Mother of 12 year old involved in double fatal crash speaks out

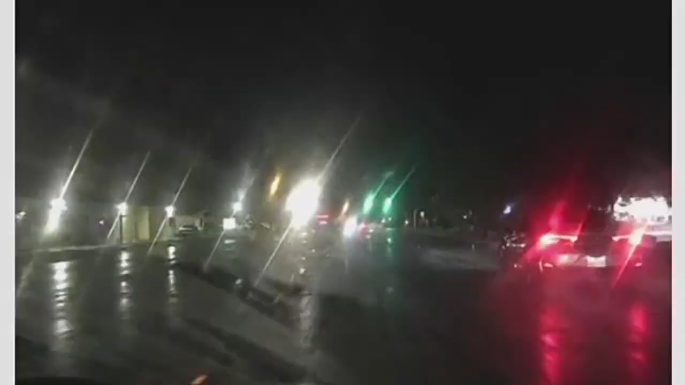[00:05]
An underage and unlicensed driver, North Charleston police say her son took her car and ran a red light on Dorchester Road.